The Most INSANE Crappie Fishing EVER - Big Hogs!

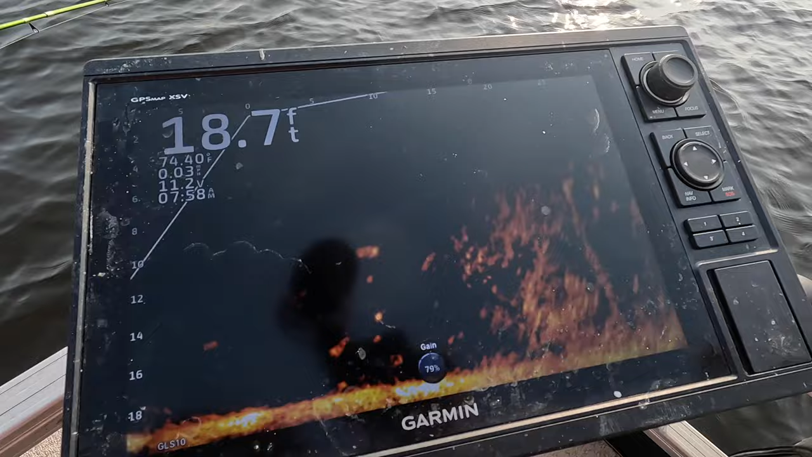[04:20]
On screen: depth 18.7 ft
Look, they got a couple good ones right here. It's in the front of us. See where this is looking? Uh huh. That's where the tree, see they got some good ones sitting down on the top of it right here.